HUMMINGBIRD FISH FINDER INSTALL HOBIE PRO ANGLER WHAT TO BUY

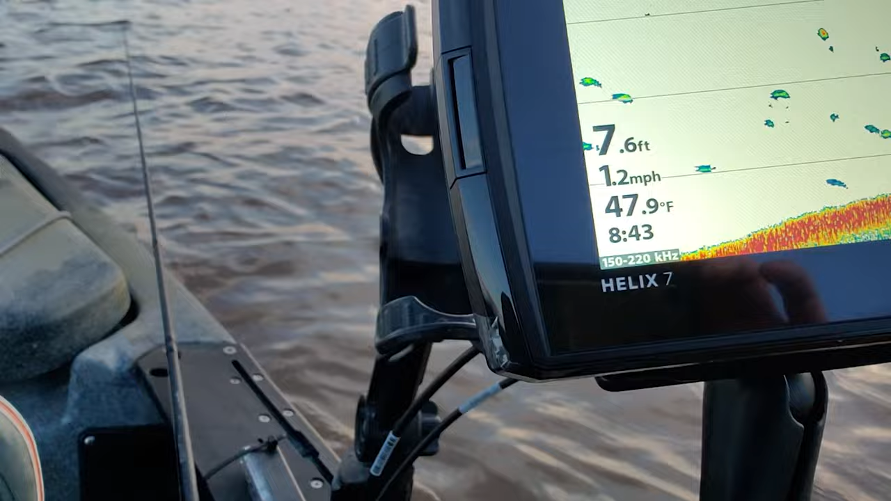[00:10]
On screen: depth 7.6 ft, water 47.9°F, speed 1.2 mph
So I decided to go with the 7. I thought that was a good size for my kayak.